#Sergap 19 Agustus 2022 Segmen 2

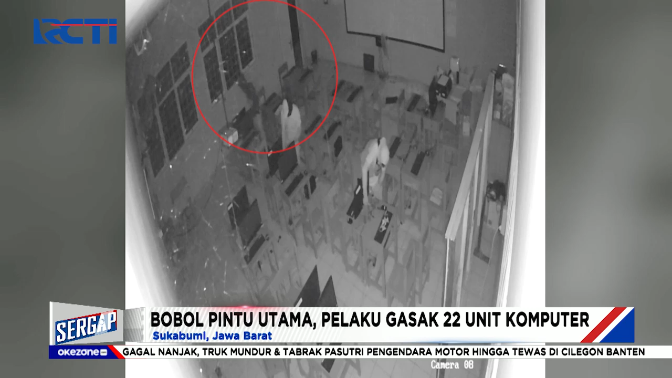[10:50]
Kawanan pelaku beraksi dini hari menggasak 22 unit komputer. Diduga para pelaku masuk ke ruang laboratorium komputer, usai membobol pintu utama. Usai melakukan aksinya, kawanan pelaku kabur melalui area persawahan di belakang sekolah. Aksi pencurian baru diketahui seorang guru setelah memantau CCTV yang tersambung dengan handphonenya.